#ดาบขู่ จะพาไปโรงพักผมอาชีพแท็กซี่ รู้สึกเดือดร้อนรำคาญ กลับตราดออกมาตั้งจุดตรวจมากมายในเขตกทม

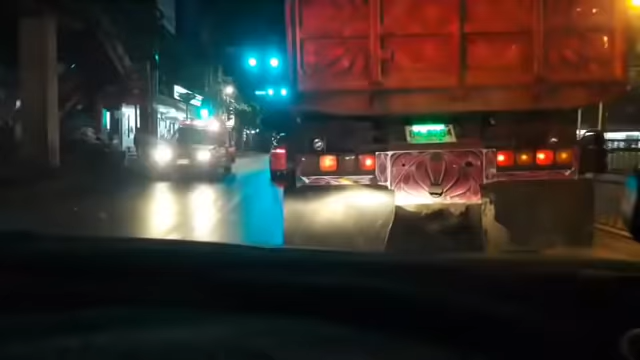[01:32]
แต่มีรถดับเพลิงมามีรถดับเพลิงมานะครับที่ซอย40นะที่ซอย40น่าจะมีเหตุเพลิงไหม้ในห้างนะครับ
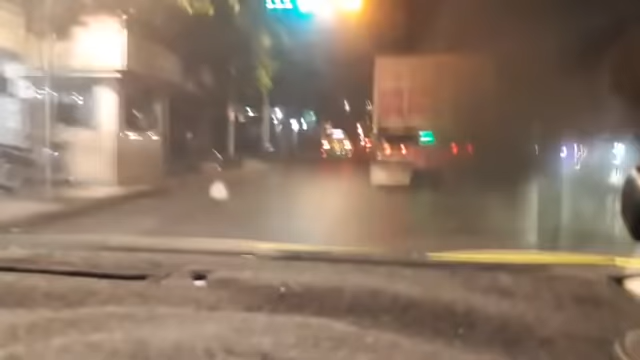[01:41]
เดี๋ยวเราไปดูตรงที่เขาตั้งจุดตรวจกันนะครับเป็นจุดตรวจแอลกอฮอล์ว่างั้นเถอะนะ
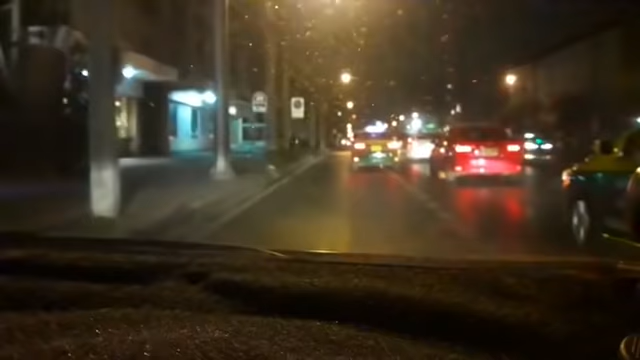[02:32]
อันนี้ตำรวจดับเพลิงไปแล้วครับนะดับเพลิงไปแล้วเราจอดแอบเข้าซอยสักนิดนึงนะ
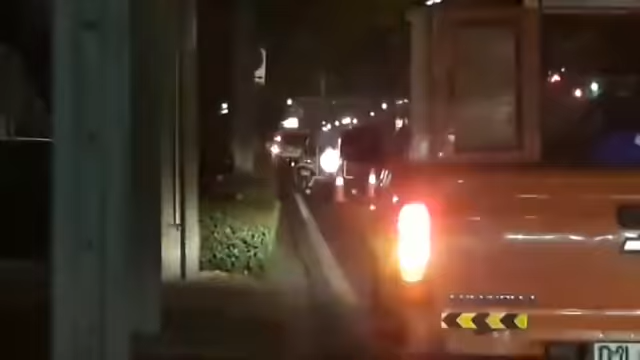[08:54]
เอามาตัดไฟเป็นรถของการไฟฟ้านะครับรถของการไฟฟ้าเดี๋ยวสักพักเขาคงไปนะรอแป๊บนึงนะรอแป๊บนึงพอเห็นเข้ามาด่วนๆเราพูดถึงจุดตรวจตรงนี้นะครับมันเป็น
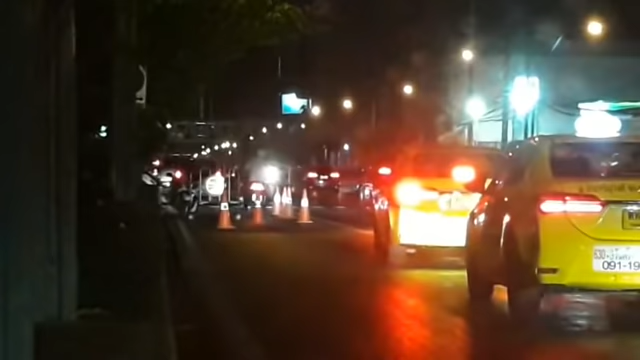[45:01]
ซึ่งตอนนี้ไม่มีรถเข้ารถออกแล้ว
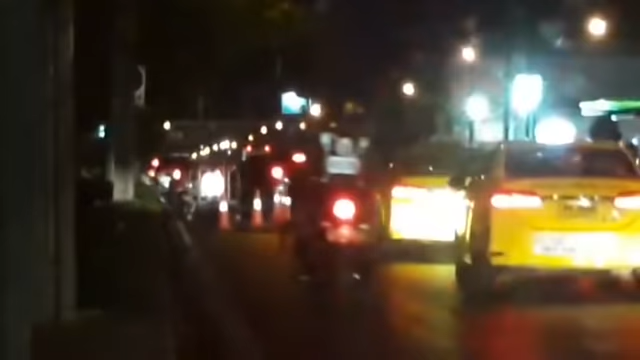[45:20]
มีสายตรวจมานะครับหมวกทองมาไม่รู้ว่าเป็นของสน.ไหนน่าจะไม่ใช่มักกะสันละมั้งเพราะว่าขี่เลยไปตรงนี้เป็นจราจรนะครับเป็นจราจร